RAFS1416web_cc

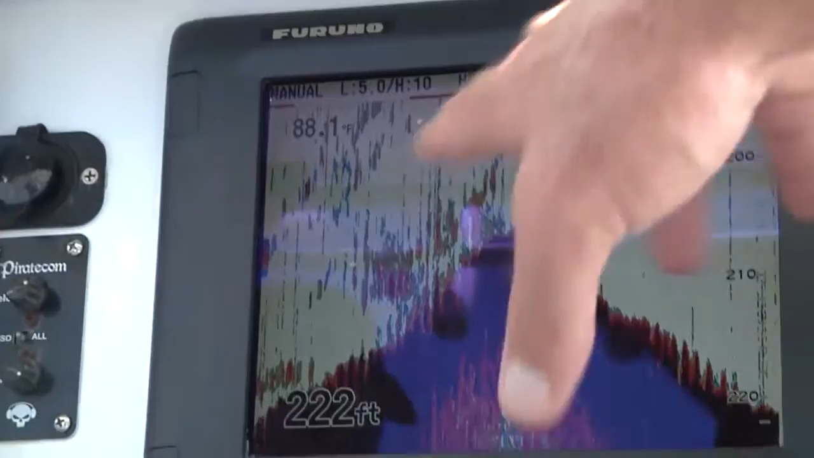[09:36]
On screen: depth 222 ft
And this is where you're going to find all these different species.
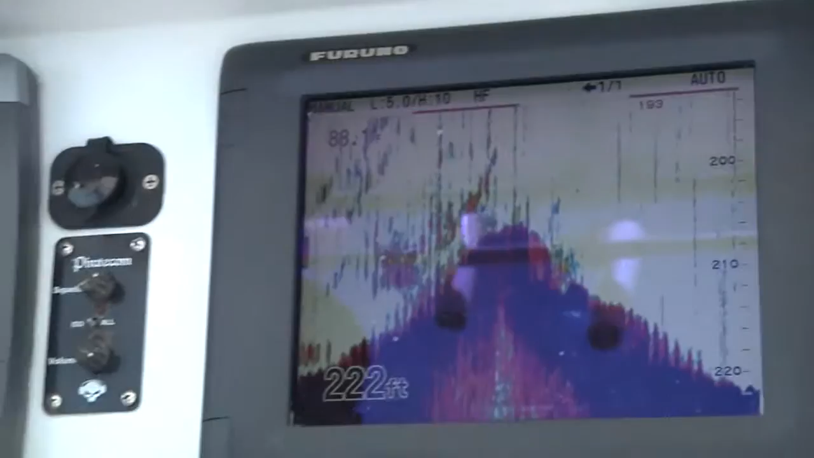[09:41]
On screen: depth 222 ft
That's why the American Red Snapper here, the AJs are here, the Sharks are here, there's Grouper here, Scamp here, you name it.
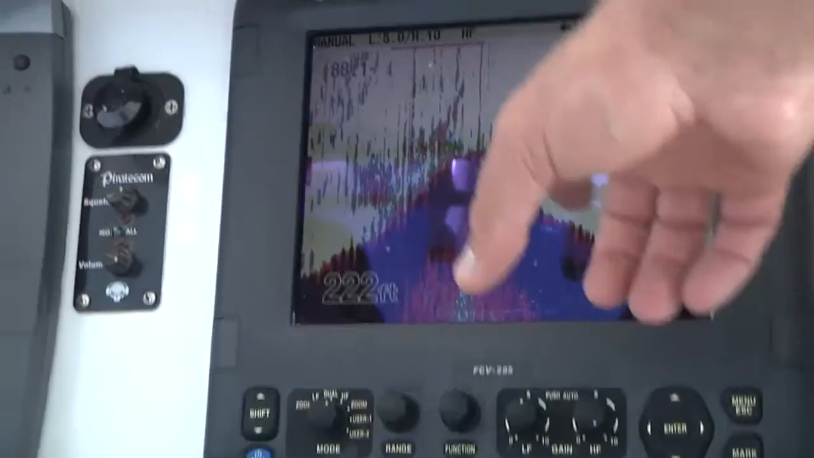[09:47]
On screen: depth 222 ft
It's going to be holding on pieces like this. And you can tell all the fish that are on there by all the color going on right there. Get him!